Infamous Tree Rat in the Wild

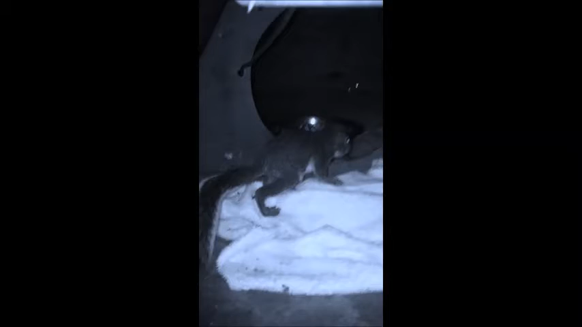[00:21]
Oh, it must be me lucky day. Never thought I'd see something like this in person. Oh my, look, she's a beaut. Oh, it's the tree rat. Also known as a common grey squirrel.
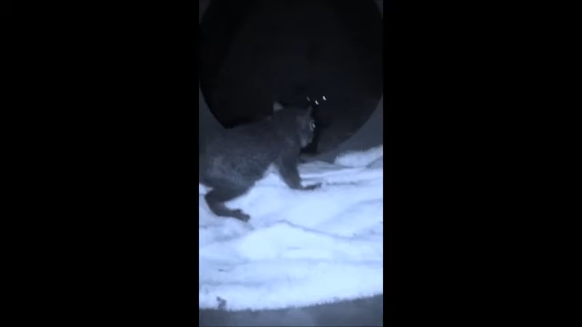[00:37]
Indigenous to pretty much everywhere. They're very adaptable animals.
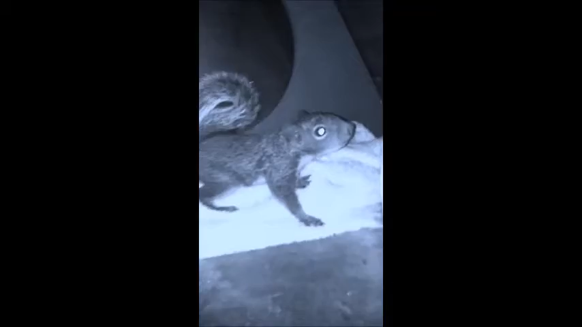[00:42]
And let's have a look at this one right here. Now, just watch out.
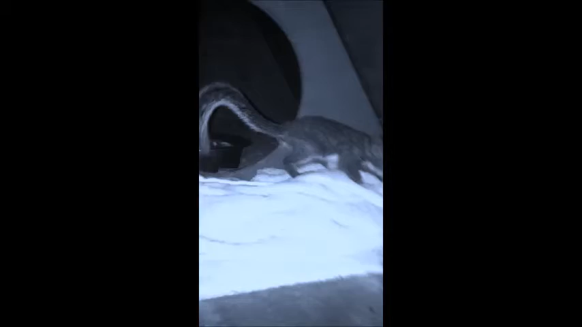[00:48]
Most of the time these things are rabid. Wouldn't want to get bit.
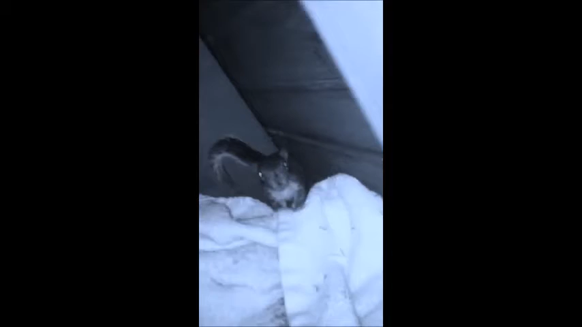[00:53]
Let's see if I can pick it up. Oh crikey. Look at that. Look at that. She's a beaut. Oh my God.
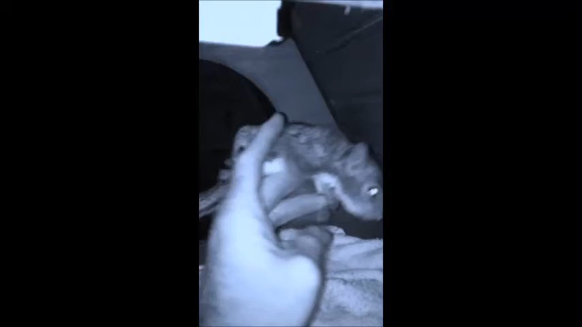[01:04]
It's bloody amazing that something like this is on this world.
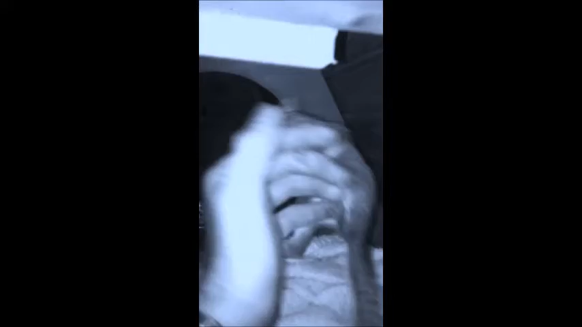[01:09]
Oh my God. Look at her. Look at her. Look at the tail. The tail.
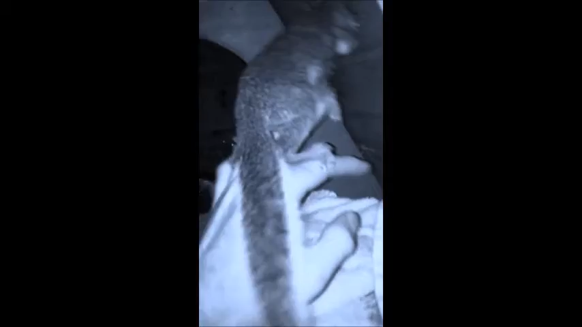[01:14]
Oh my God. And look at that white belly. The white belly.
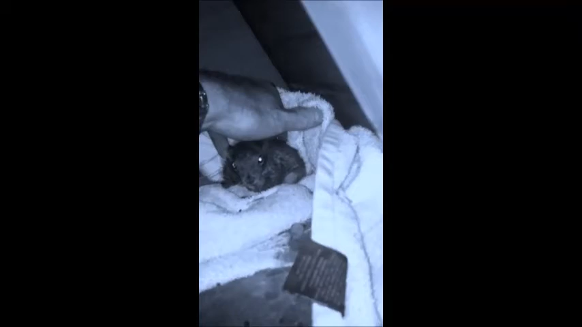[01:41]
Let's see if I can't get him out of here. Oh, there we go. Oh, look at him. Look at him go. Oh my gosh. Whoa.
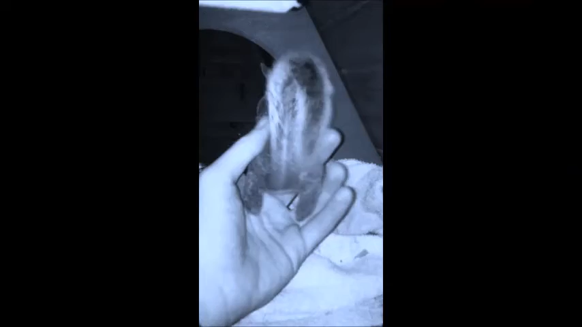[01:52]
Whoa. What a beaut. Oh, crikey.
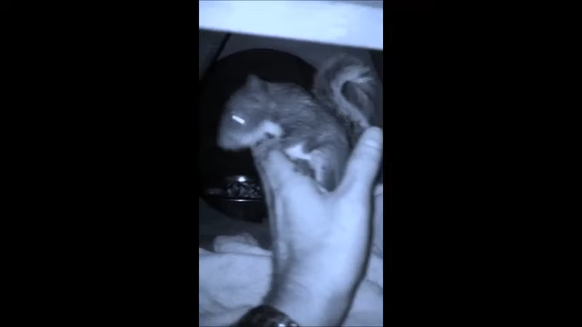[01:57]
Oh, crikey. Look at this. So, I think I'm going to name this little fella Spanky the Squirrel. Oh, crikey. Look at him. Look at the close up right there.
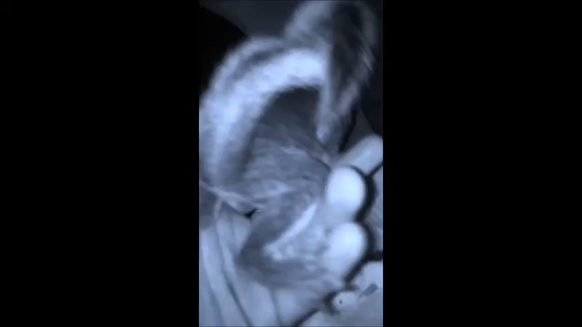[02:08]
See the fur provides ample camouflage in this wooded chicken coop environment. See how he blends in with the white tail. You can barely even see him. It's amazing. It's amazing.
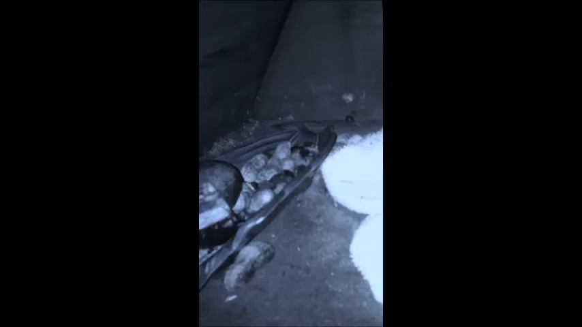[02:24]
If you look over here, you see what the tree rats like to eat. Peanuts. A little bit of avocado.
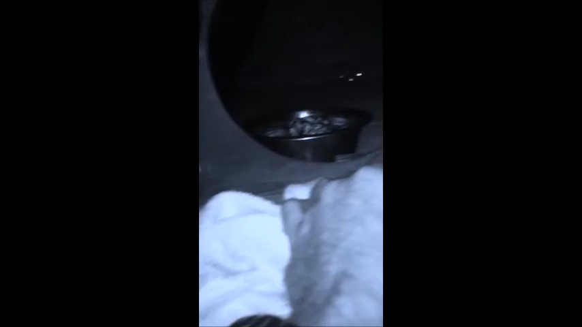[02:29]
Maybe even some corn. Oh, my God. This is a beaut. Well, I'm going to let this one get back to its day. Let him eat. Crikey.
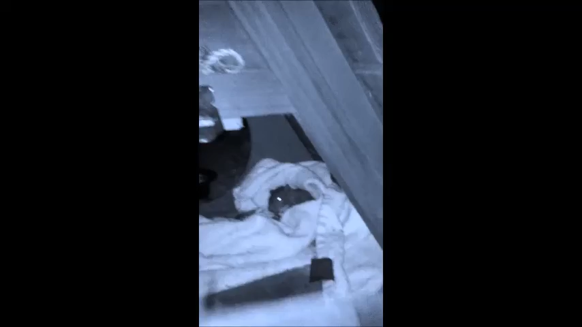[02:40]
I can't believe. I can't believe I just saw that in the wild. Oh, my God.